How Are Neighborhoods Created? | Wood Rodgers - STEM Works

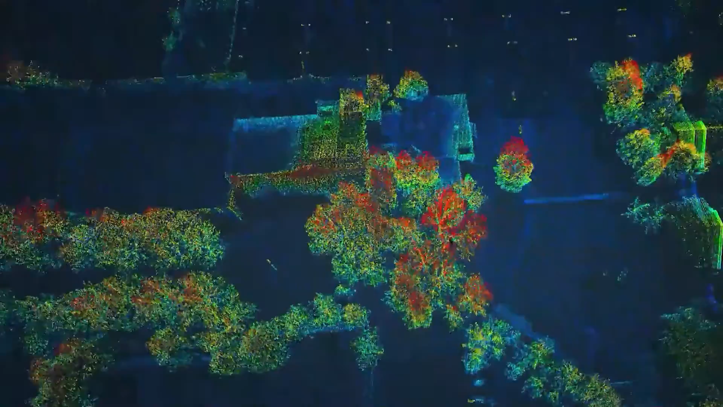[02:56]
we recreate that landscape through a topographic map for the engineers to then start to design from, so they know the elevations of the land and they can design their site appropriately.
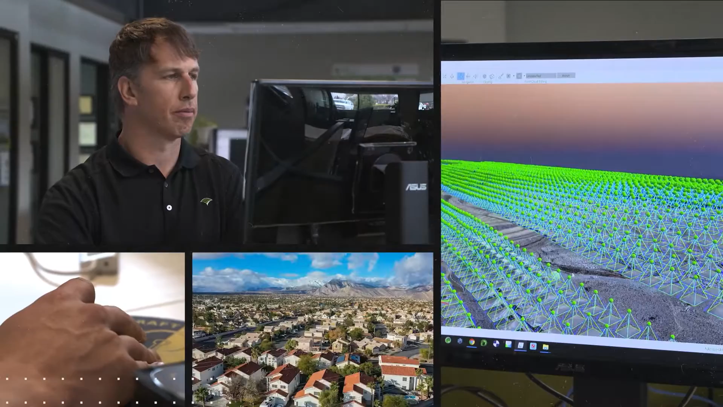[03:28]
It can get real technical where I'm actually on the computer processing imagery data, drafting topographic maps.
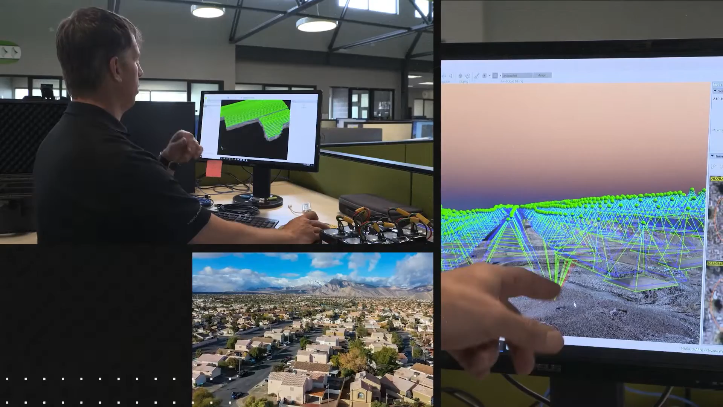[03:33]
So land surveyors are definitely the first piece of the puzzle when it comes to a design project. I design all of the utilities up into a building.
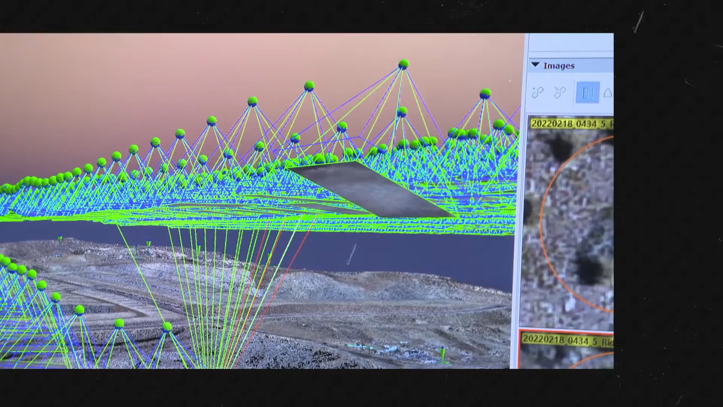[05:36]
all we're really doing is just showing the engineer what currently exists on site.